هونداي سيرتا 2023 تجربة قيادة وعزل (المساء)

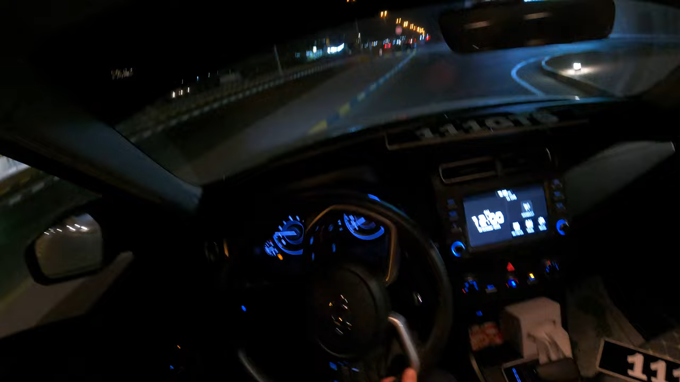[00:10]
حجم المحرك السلندر 4 سلندر، هي 5 كراسي ورا الشنطة.
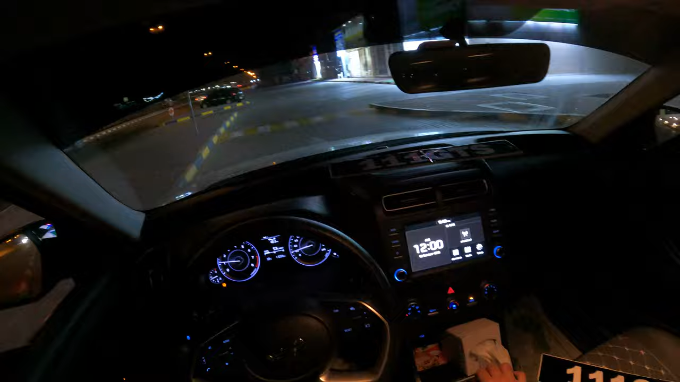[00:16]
السيارة 4 سلندر و115 حصان. حجم المحرك 1.5. حاليا نسوي تجربة قيادة عليها مع العزل والأداء. زي ما شايفين في هنا شاشة على الجهة اليمين، وهذه دركسون
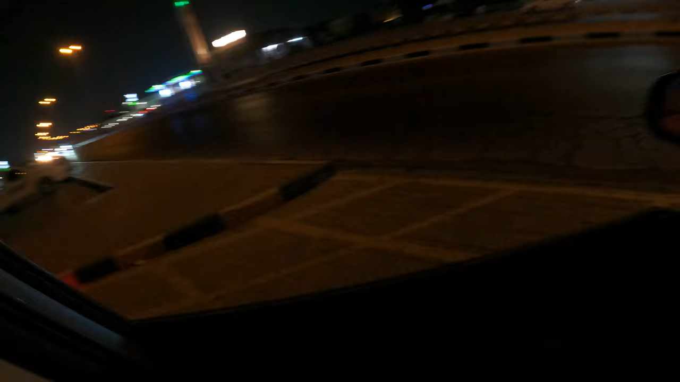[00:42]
تحكم كامل، وفي مثبت سرعة داخل.
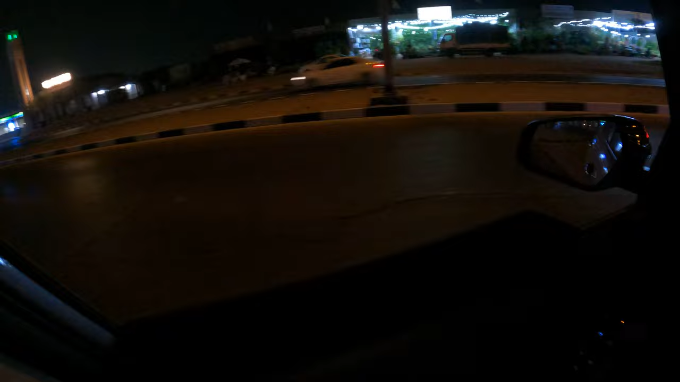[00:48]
الحين هذا بنجرب مثبت السرعة، نشوف أداء السيارة مثبت السرعة.
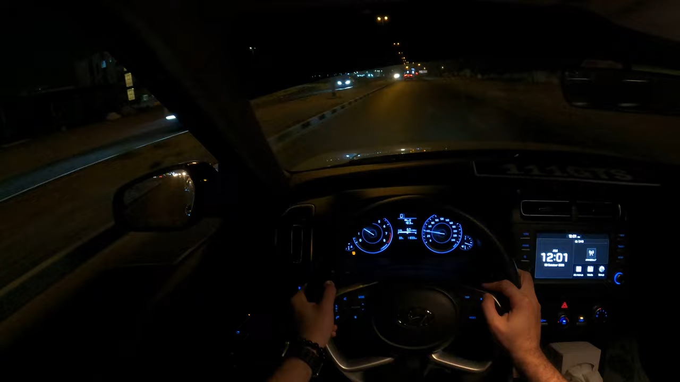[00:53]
حاليا ثبت ثبت السرعة على 48 كيلومتر. ضغطة زر على اليمين تفصل المثبت، هذا هو فصل تلقائي بعد الضغطة. طبعا السيارة سرعتها 240 كيلومتر في الساعة، هذا السرعة القصوى، و 8 RPM.